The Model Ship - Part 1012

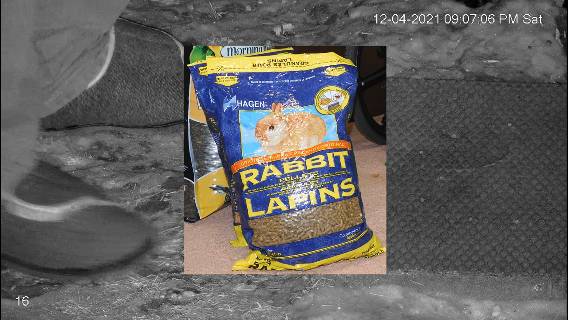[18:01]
we bought from amazon yeah let's give that a try um because that's all we got now i suppose i could probably put out some cabbage or
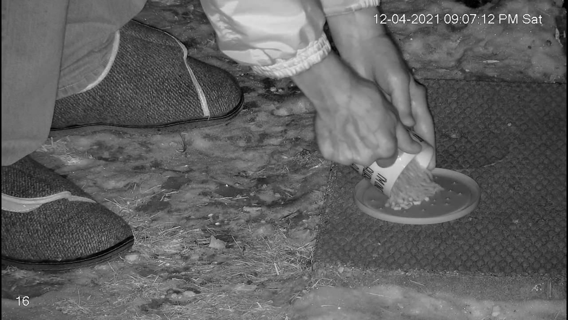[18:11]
something or cauliflower but i want to eat that i don't want to be giving the rabbits all the people food anyway
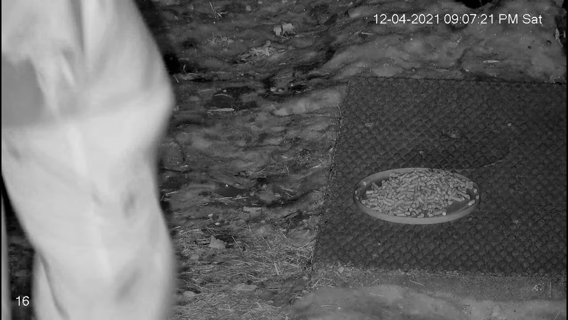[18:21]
we'll see what happens here i'm a little bit concerned because if i remember right this rabbit food this dry rabbit food does not do well when it gets wet so if it snows it's not going to fare well
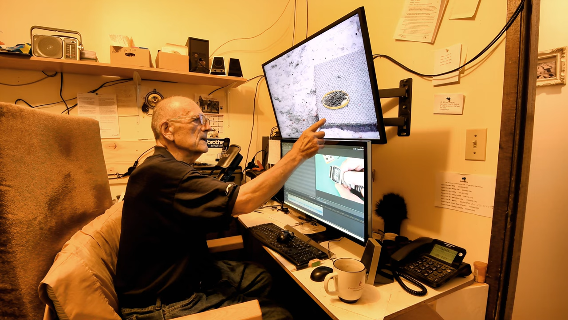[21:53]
okay so it's my intention to see if we had movement here i think i started to say that when i got up this morning i saw that there there was a rabbit at this thing so i and it did appear that he was nibbling at this but i want to see if more came during the night and and what i'm going to do here now i need i need two hands to do this
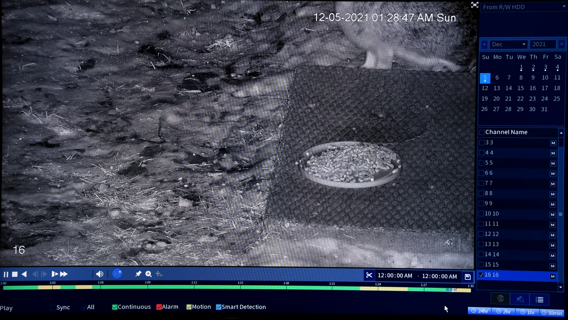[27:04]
okay here we go here we go we got a rabbit at 129 this morning well 128 in a few seconds
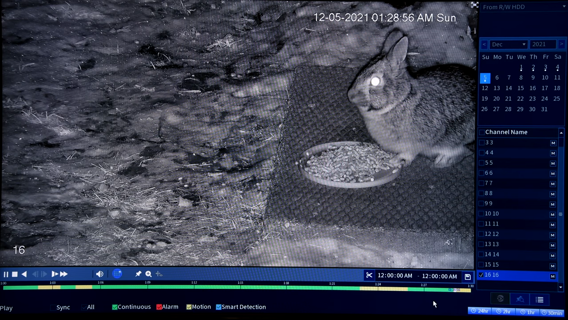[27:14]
um yeah so uh does it look like he's no he's taken off
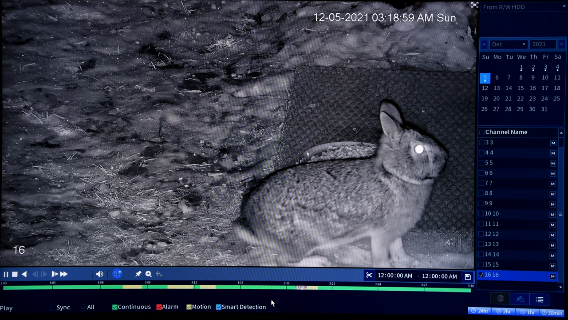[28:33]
okay 356 gives it a sniff, looks around, watching for coyotes, which by the way, apparently there were coyotes this morning. I guess I'll be showing you that tomorrow. No, it's sniffing around for what's left of the carrots.
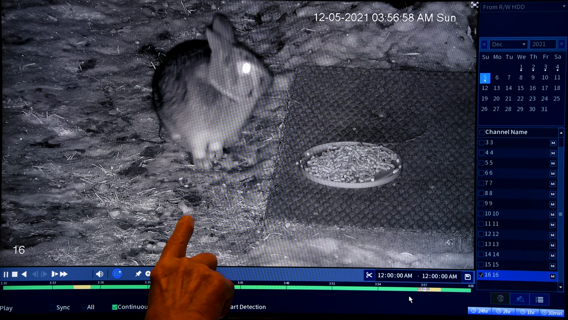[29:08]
In fact, you can see a little piece of carrot right there. Here's another one right here.